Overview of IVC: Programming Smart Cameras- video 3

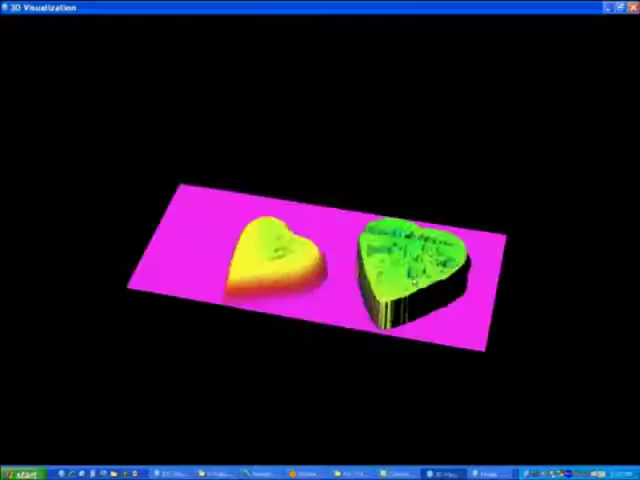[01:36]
well as various capabilities of the software suite that comes with this.
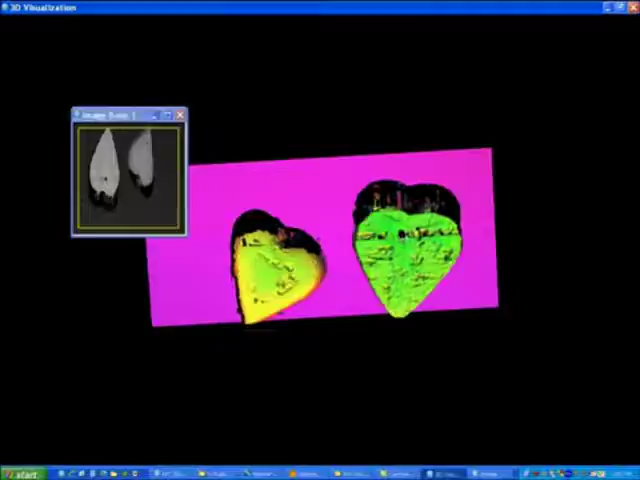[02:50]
I also want to point out over here that this area where you see black black is considered to be missing data and this happens because of shadowing basically.
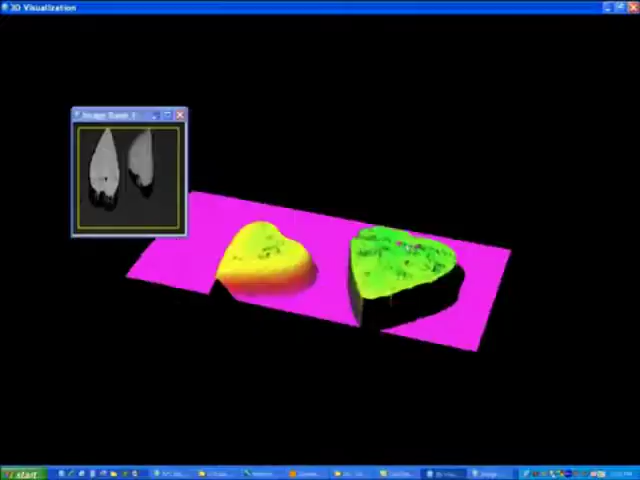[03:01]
So at this point in time the camera is not able to see anything on the sides over here because the
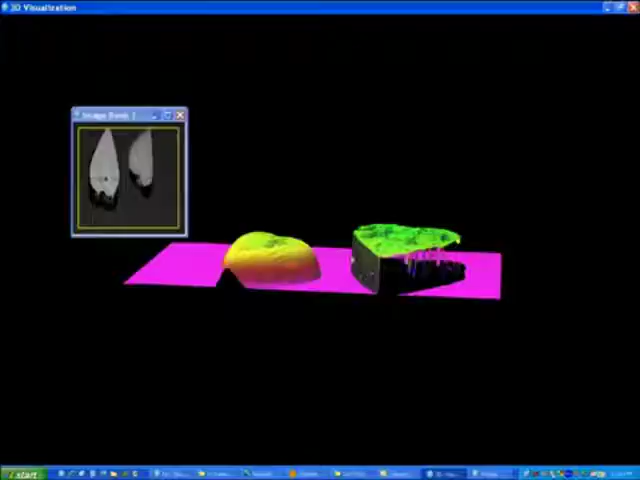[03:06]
laser never hits the side obviously and at this point at this point over here as the objects
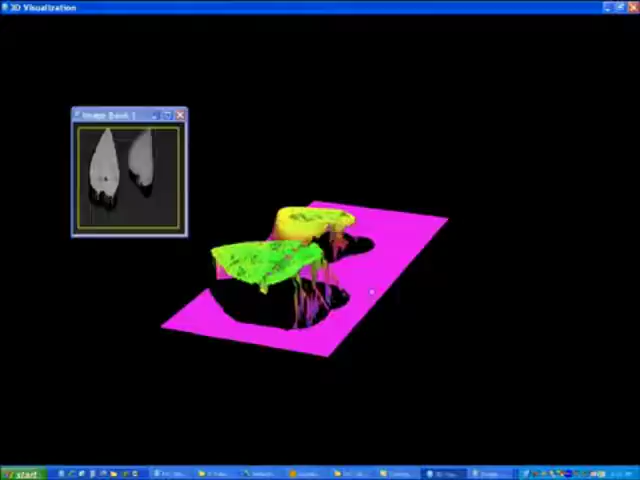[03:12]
is moving from if the object was moving from right to left the laser is able to hit on this area but the camera never sees over here and that's why we are getting this missing data.
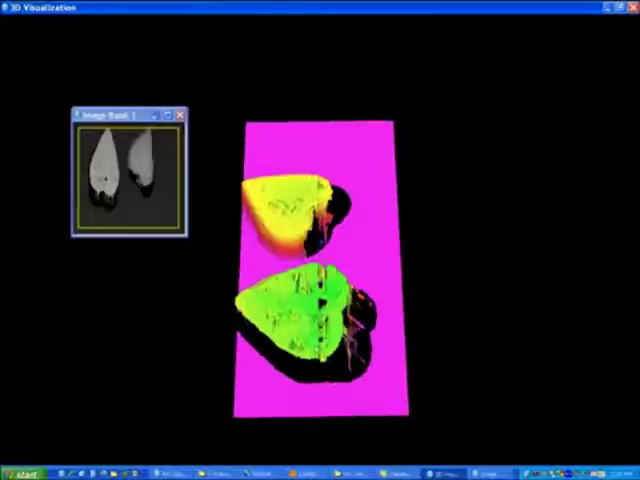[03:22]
This is not a very good image but I have purposely done that to basically
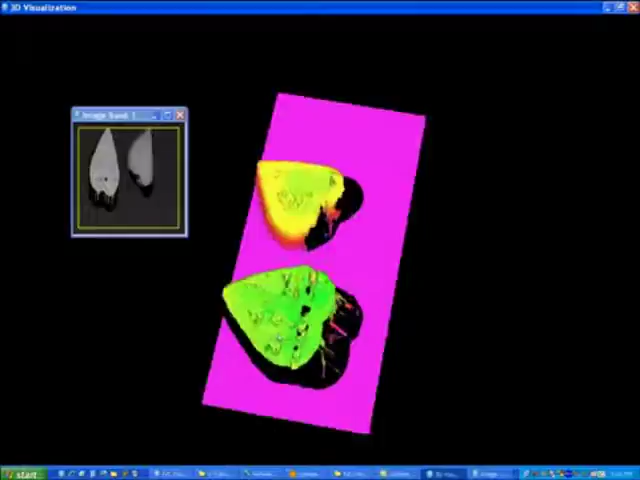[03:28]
illustrate these various things that you should be aware of when trying to acquire an image.
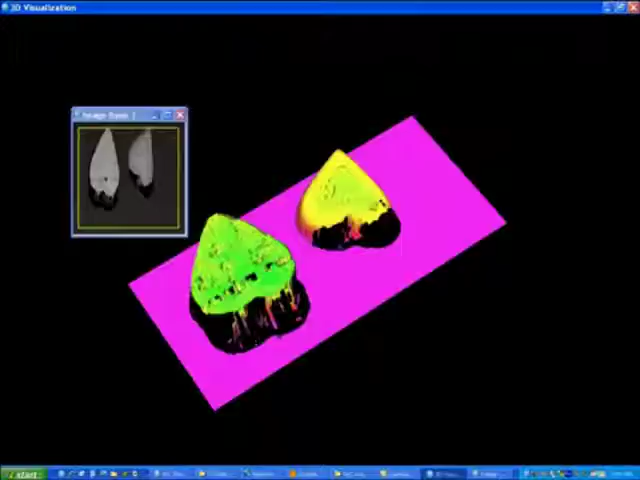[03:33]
So once we erode let's say then we want to do something along the lines of maybe some measurement so I can